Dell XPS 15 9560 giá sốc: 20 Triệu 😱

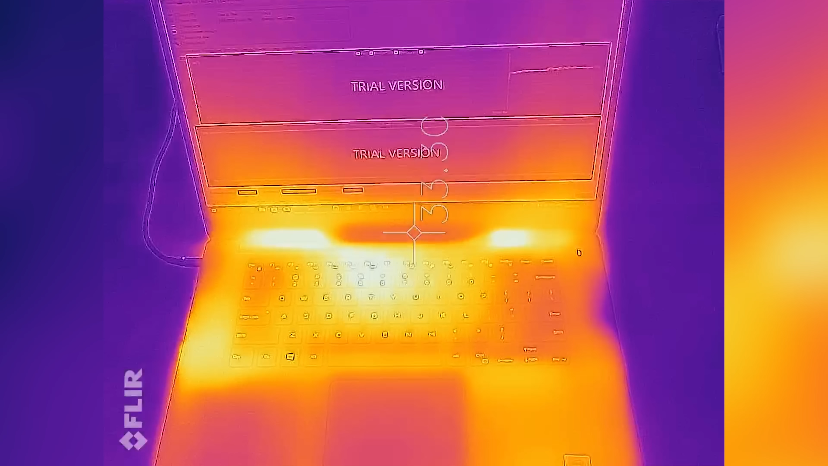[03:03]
Bề mặt máy thì gần như không bị nóng lên Mà tiếng
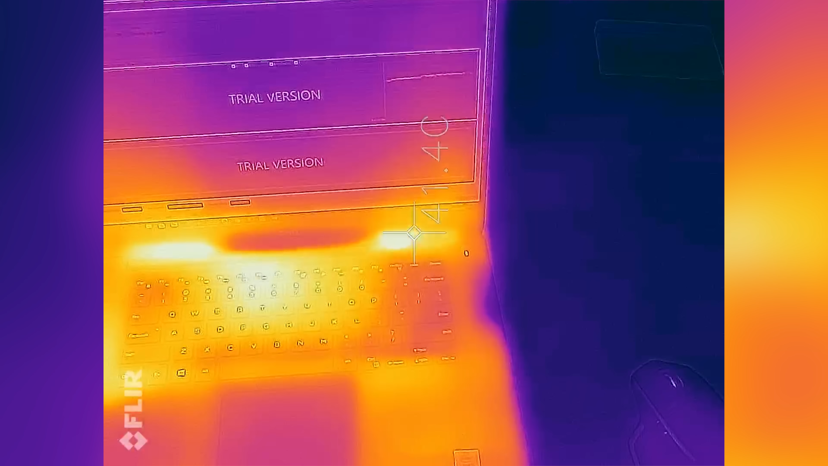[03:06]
quạt gió thì êm du luôn Còn về thời động pin Do không phải cân cấu hình khủng Cả đồ họa rời màn hình 4K kiểu Thế nên viên pin